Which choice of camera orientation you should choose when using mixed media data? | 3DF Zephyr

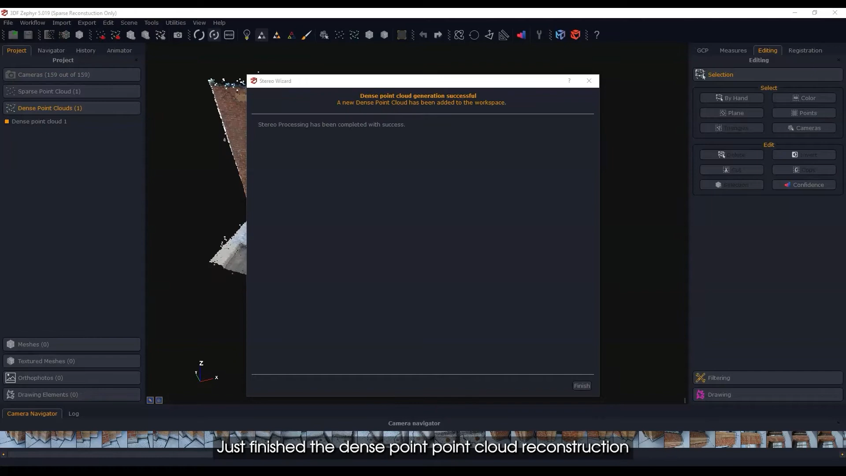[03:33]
the dense point point cloud reconstruction and you can see here that we've got some dense points and right around this area that's really what I'm interested in oh
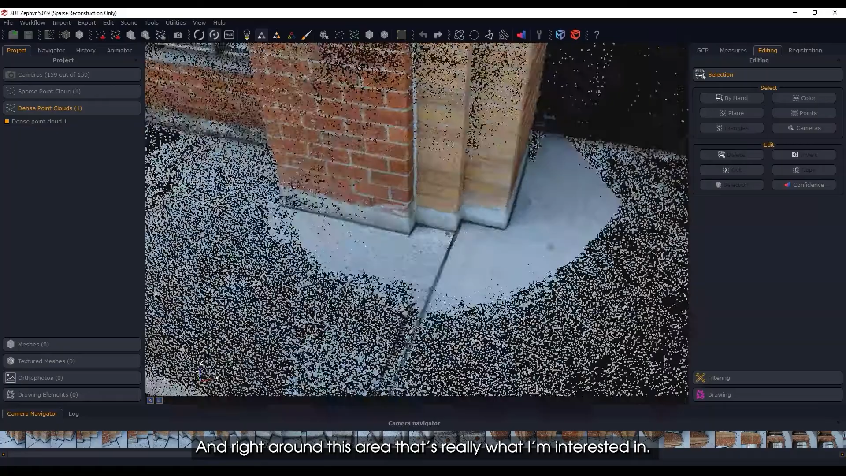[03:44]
yeah that's going to look pretty good you can see how the density of points here is much better you can see
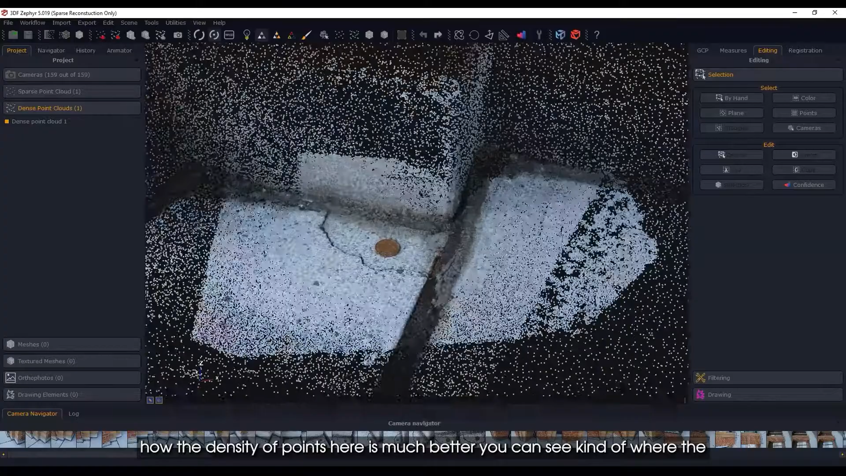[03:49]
kind of where the photos are taking and how they're overlapping too and there's the coin there so I don't
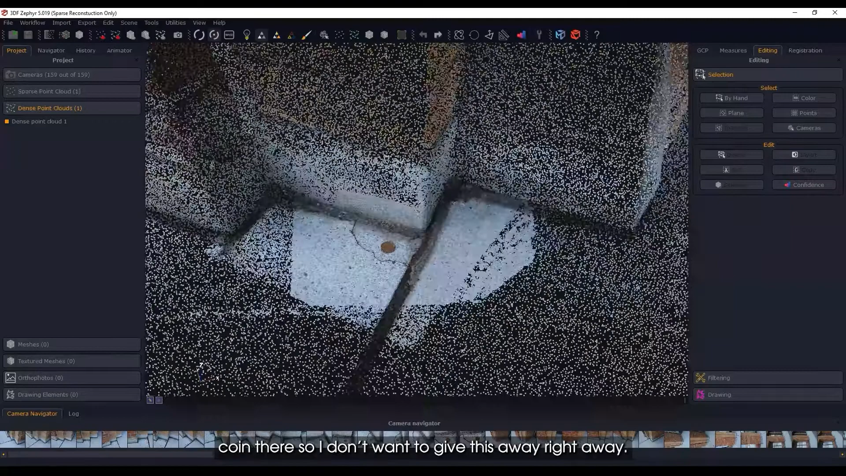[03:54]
want to give this away right away but you can get a sense of where I'm going with this thing now
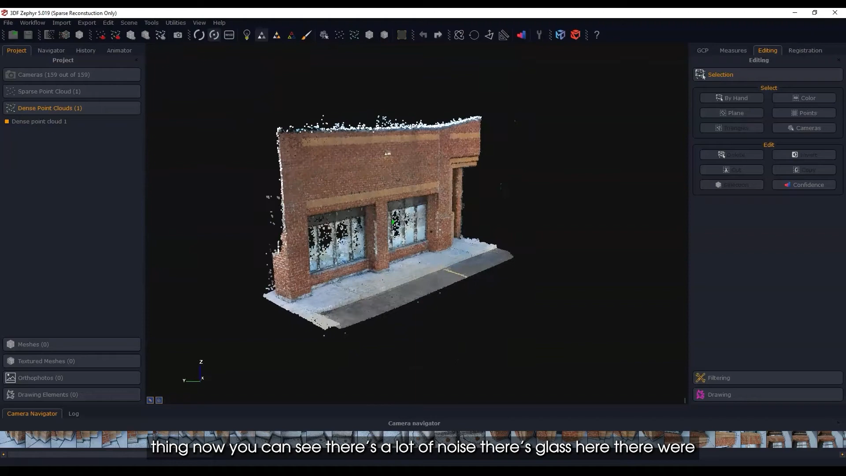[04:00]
you can see there's a lot of noise there's glass here there were reflections and so there's a lot of problems through
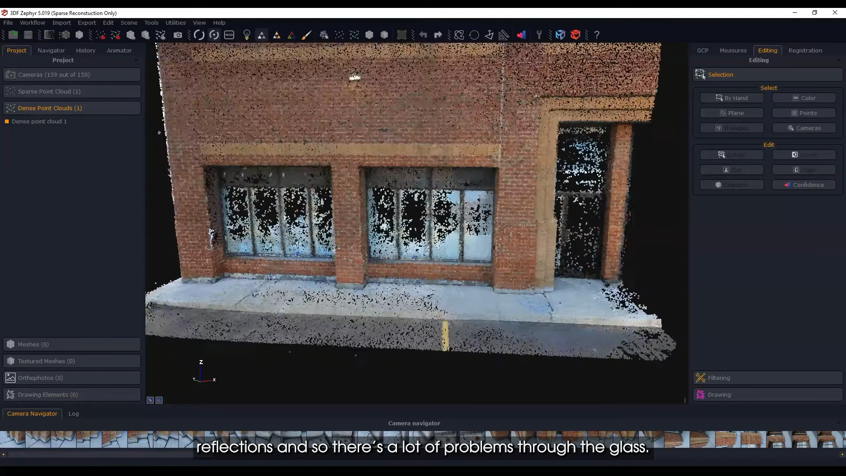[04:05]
the glass and that's very typical that's not something that is unique to the software it's just the way it goes when you're dealing with reflections and that sort of thing so what I'm going to do is I'm just going to pause here I'm going to spend a little bit of time just cleaning up some of this noise
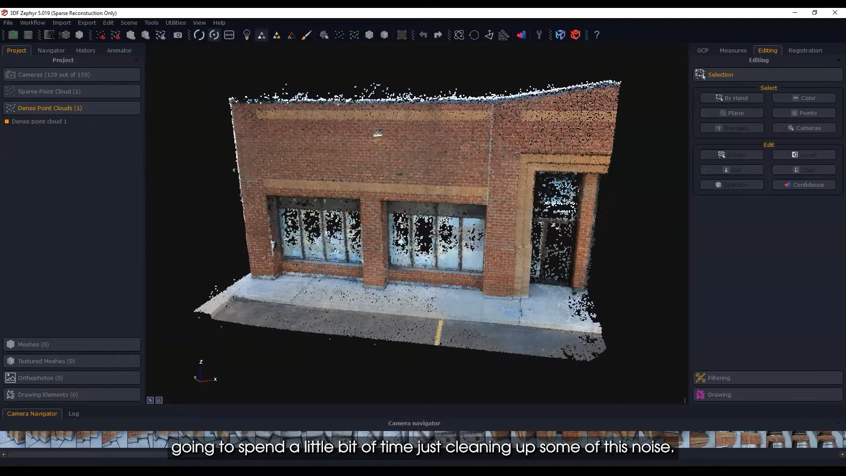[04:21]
all right so I just noticed that while I was rolling around here in the dense point cloud when I got close to this area here you'll see that I've got this double line and so I
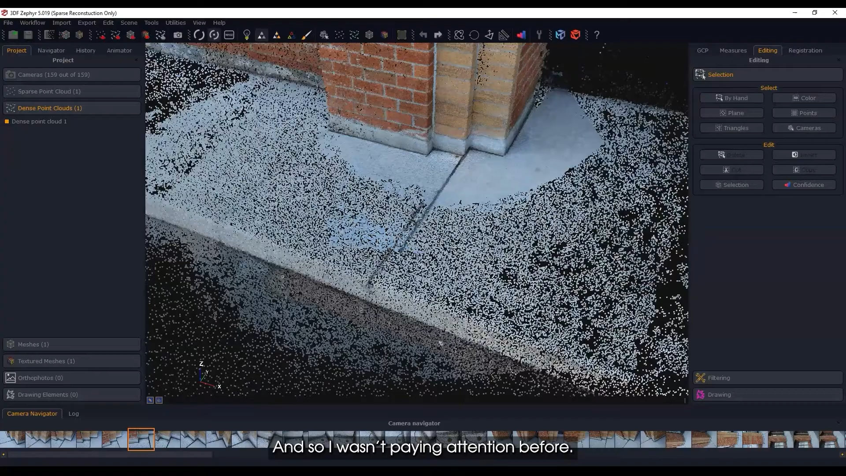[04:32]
wasn't paying attention before but this is obviously a problem there's been some kind of an issue between these close-up
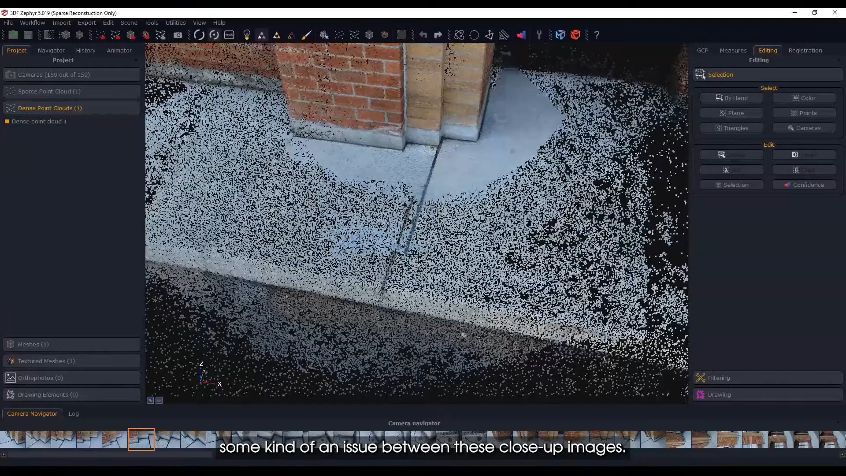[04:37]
images and the ones that are farther out and actually if you look over here you'll see that
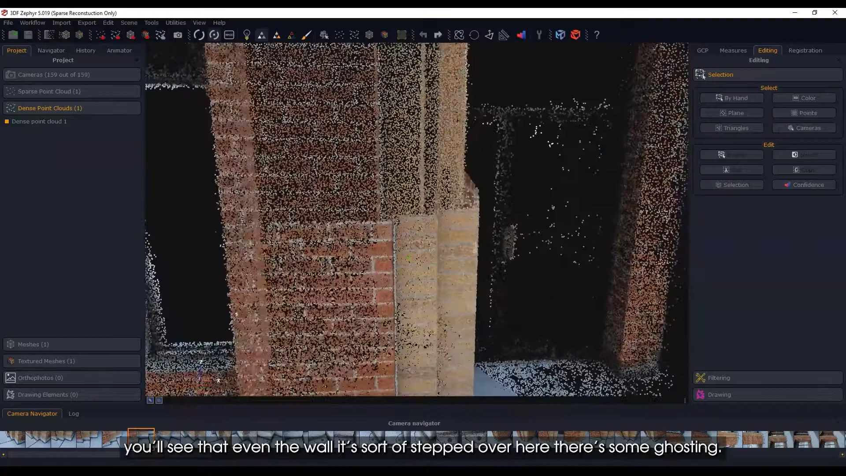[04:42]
even the wall it's sort of stepped over here there's some ghosting and that's clearly an issue
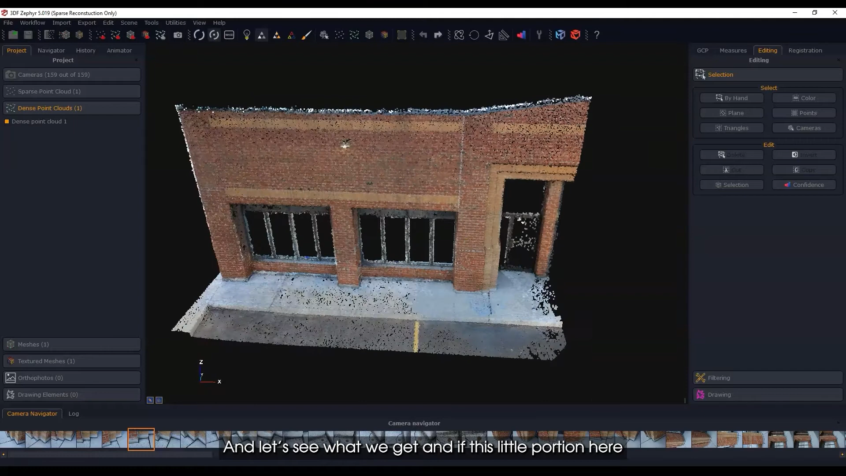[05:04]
get and if this little portion here becomes corrected so I'll just step
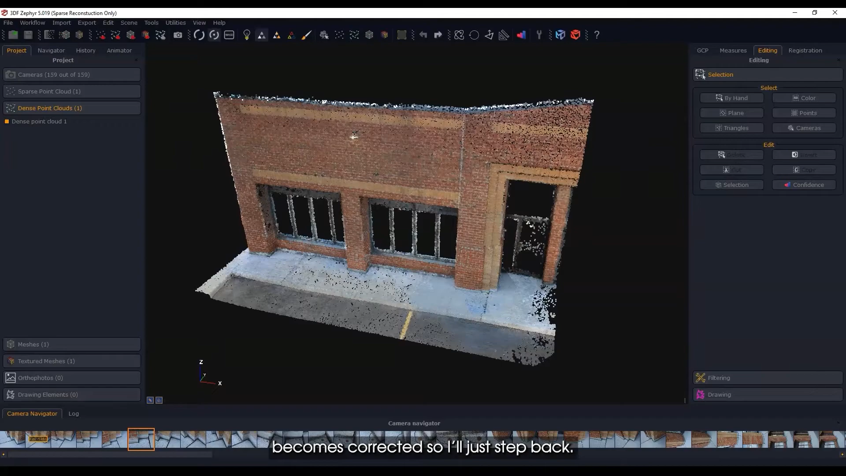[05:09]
back all right so we've got our dense reconstruction here and if I look around let me shut
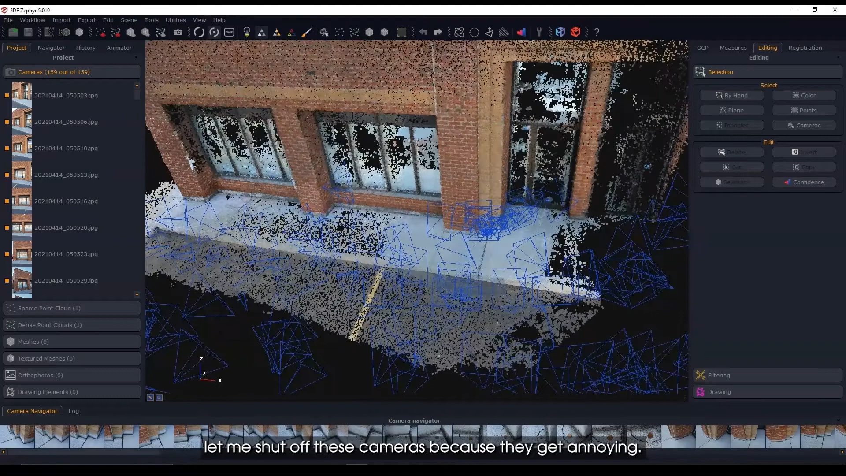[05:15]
off these cameras because they get annoying you'll see right off the bat like this area here is much
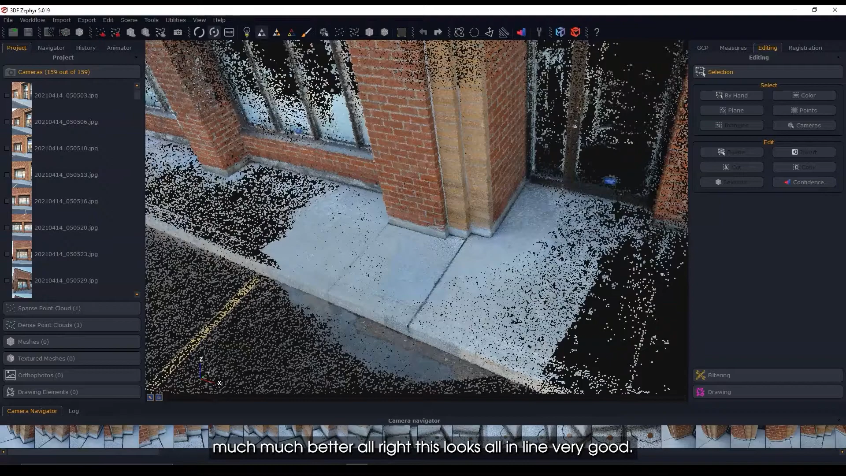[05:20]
much better all right this looks all in line very good that's that's what we want to be for so clearly you know sometimes with photogrammetry especially when you're you know doing what I'm doing which is experimenting it's really a process of trial and error and you know this way you can figure out you know when it works when it doesn't and we've just learned here that using close range has some risks especially with the photos that I took which were in fact really really close most of the photos that were taken far away by the the phone cameras and even
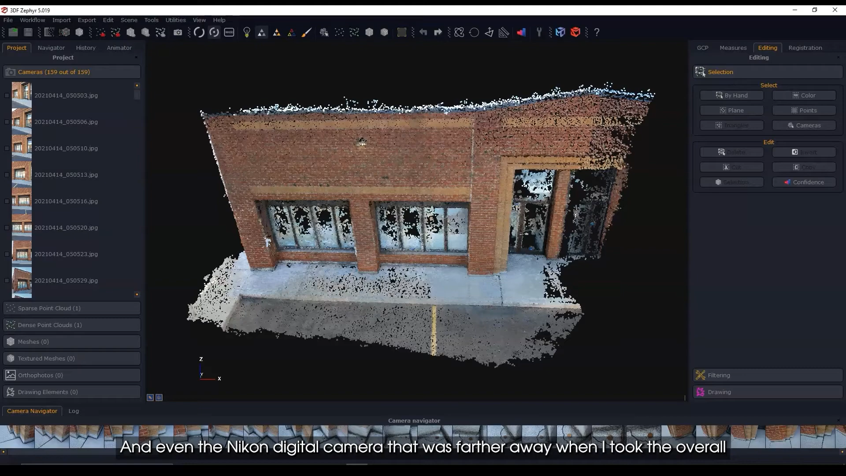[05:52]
the Nikon digital camera that was farther away when I took the overall they were great but these ones where I went in close okay they caused a
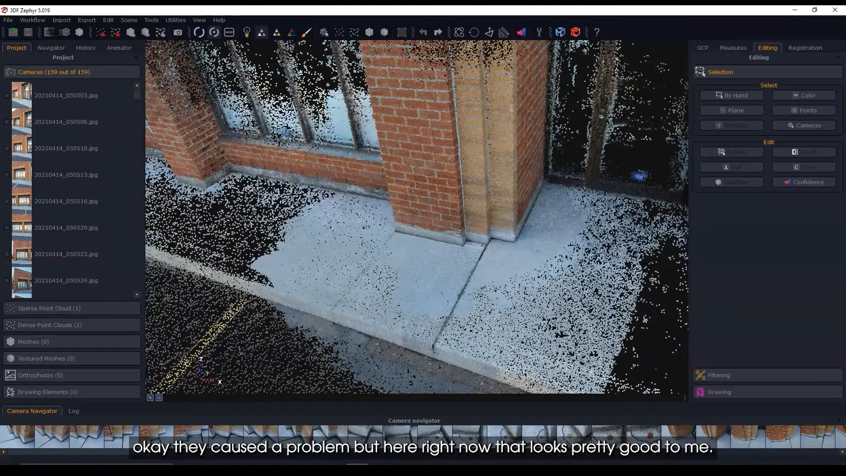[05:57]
problem but here right now that looks pretty good to me so what you